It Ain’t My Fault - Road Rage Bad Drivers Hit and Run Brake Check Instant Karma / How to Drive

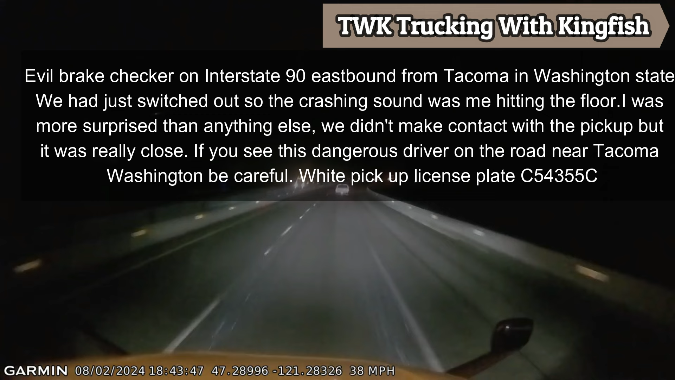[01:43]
Why is he doing that? He got pissed off. He was sitting at my donkey. And then he decided to come around. So I passed. I was boxed in. And he didn't like that I got in front of him.